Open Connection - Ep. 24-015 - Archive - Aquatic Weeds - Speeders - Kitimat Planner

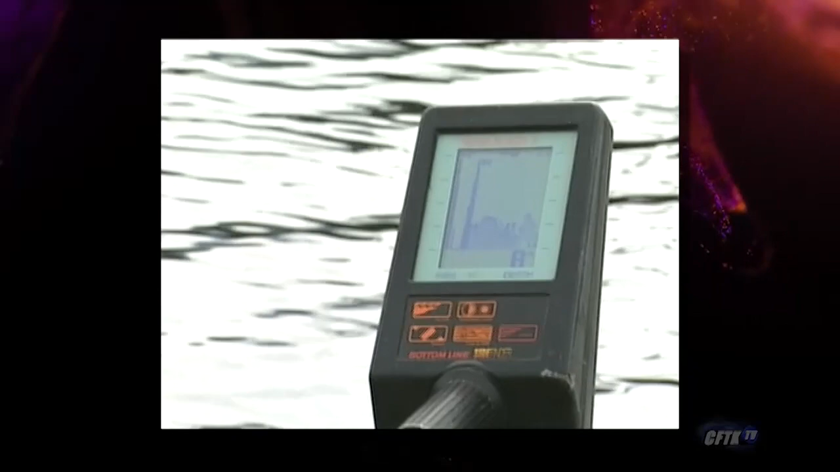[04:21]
So if we're in 10 feet of water, what I want to do is lower this down about 8 feet.